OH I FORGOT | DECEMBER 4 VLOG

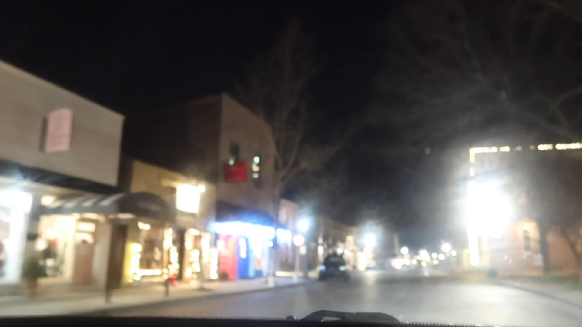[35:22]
So this is Zionsville, Indiana. You can see it's like little houses, little, this is Black Dog Books, which I've always wanted to go to. There's little art galleries here. Isn't this so cute?
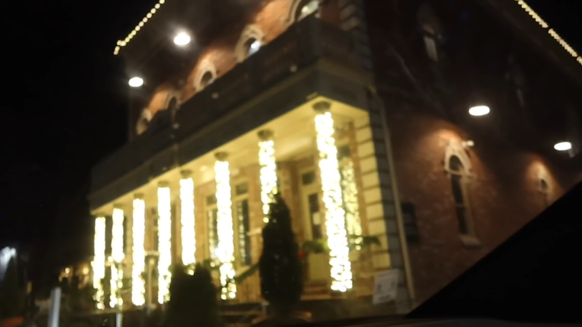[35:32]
Look at this. Noah Grant's Grill House and Oyster Bar. It's a really nice restaurant.
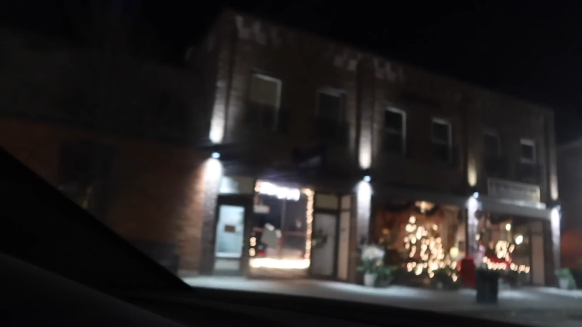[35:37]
Little flower shop. You see that the brick road, it's brick road.
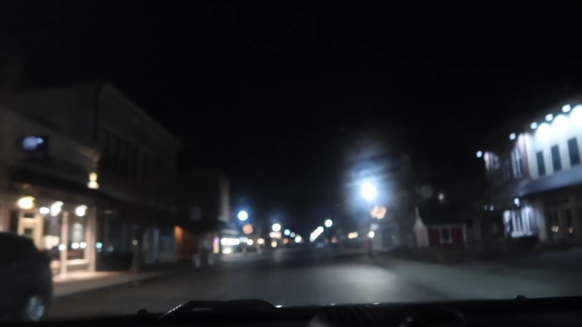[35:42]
Little clock in the middle of the road. Isn't this so cute? I love Zionsville.